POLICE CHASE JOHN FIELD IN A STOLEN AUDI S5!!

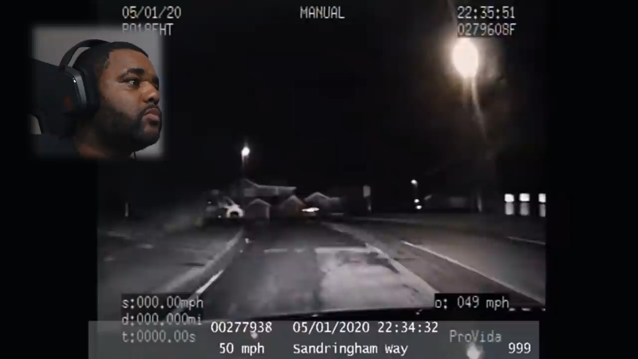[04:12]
You can see, even just watching it, it's just that little bit more difficult to have the tail lights off, right? Obviously, when he's braking is where it's messed up. That's obviously a trick they should do, right?